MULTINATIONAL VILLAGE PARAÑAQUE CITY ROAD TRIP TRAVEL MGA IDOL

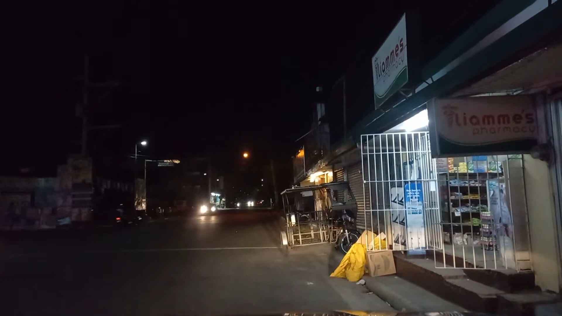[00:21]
Dito ako ngayon, mga idol, nag-parking muna kay nagbili ng tinapay ang kasama ko. Parking muna ito, mga idol.